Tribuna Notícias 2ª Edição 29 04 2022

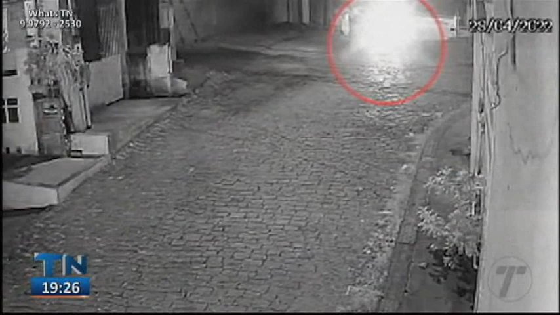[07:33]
Nas imagens, o momento em que os criminosos chegam de moto, um deles atira várias vezes e o garoto morre na hora. Os bandidos fogem após o crime.
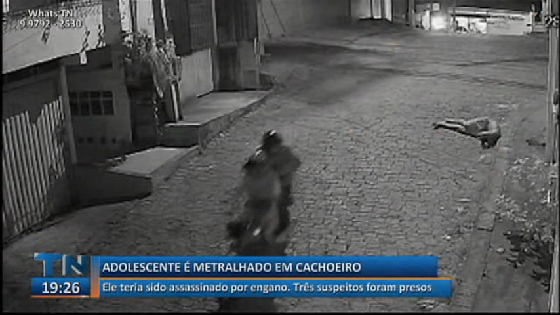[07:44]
A vítima, identificada como Arthur Santos Leal, de 14 anos, estava sentada na rua, ao lado do bar, junto com outro jovem.